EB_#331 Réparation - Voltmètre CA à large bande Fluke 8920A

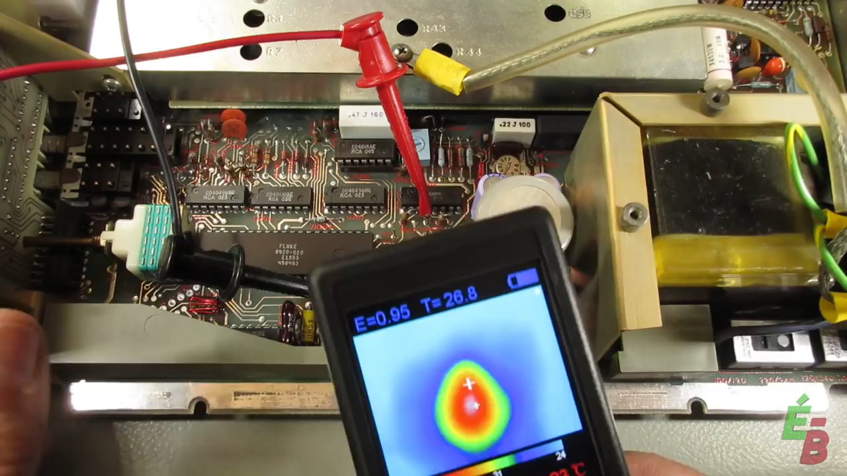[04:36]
Regardez, il est chaud. Et je vais monter, je vais allumer à nouveau, et vous allez voir à quelle vitesse il chauffe.
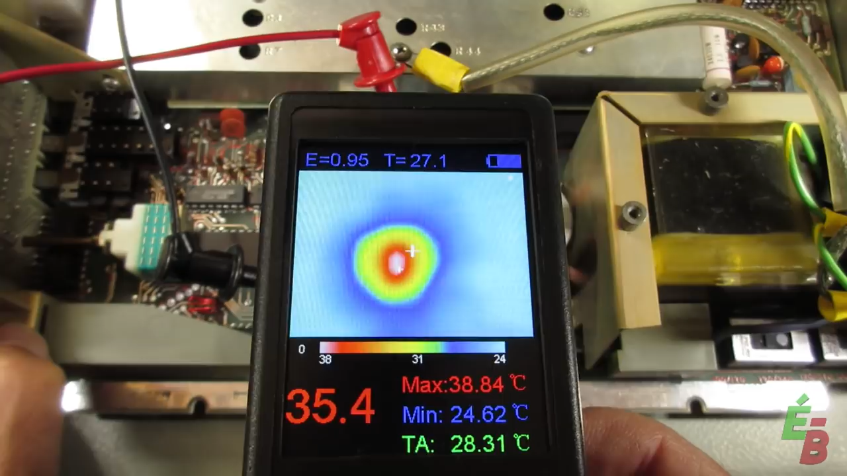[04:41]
On screen: max 38.84°C, min 24.62°C
38, 39, 40, 41, 42, 43, 44, 45. Alors ça, ce n'est pas normal. Alors, je fais bien de ne pas le laisser trop longtemps.
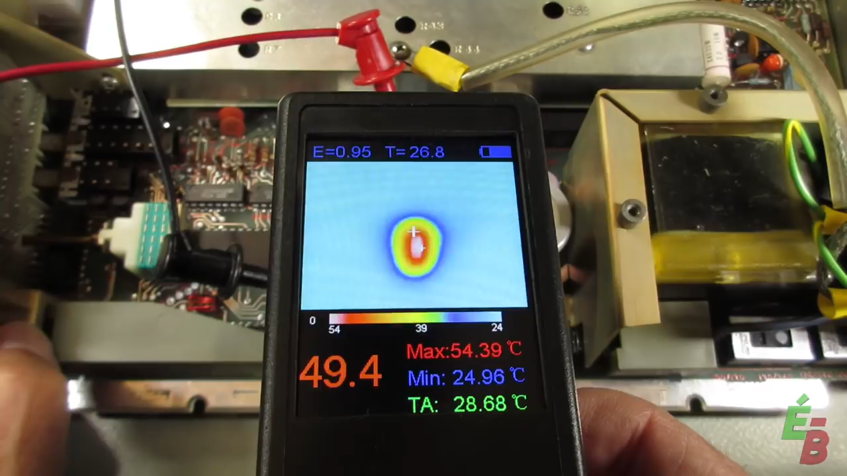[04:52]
On screen: max 54.39°C, min 24.96°C
Lui, il est parti, là. Il est parti, il est parti, alors on va éteindre.
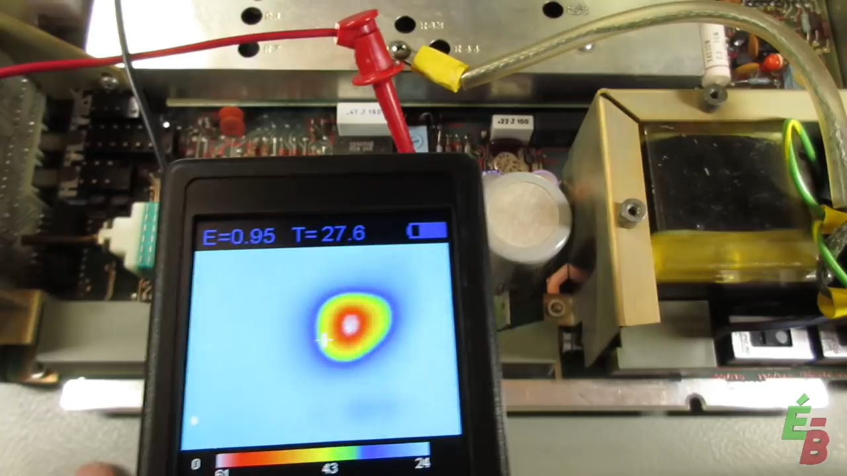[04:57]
Alors, il y a définitivement un problème.